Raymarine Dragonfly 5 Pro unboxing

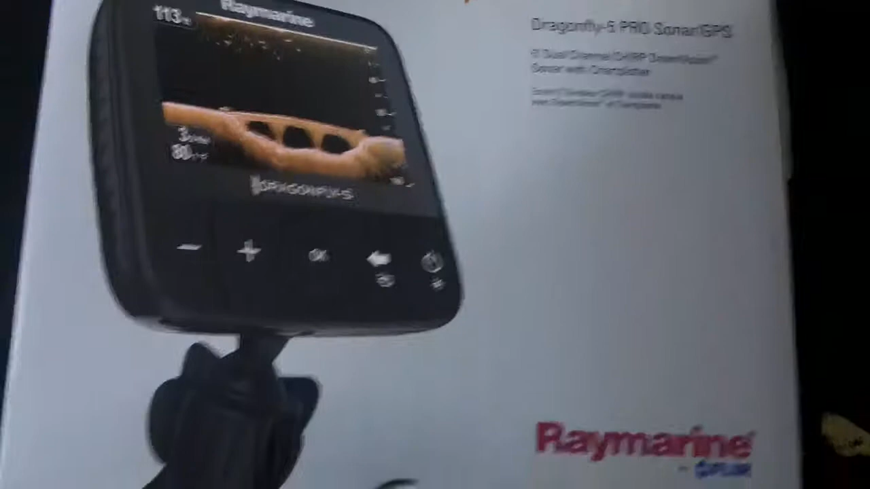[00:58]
as you can see it's the dragonfly 5 pro with sonar and gps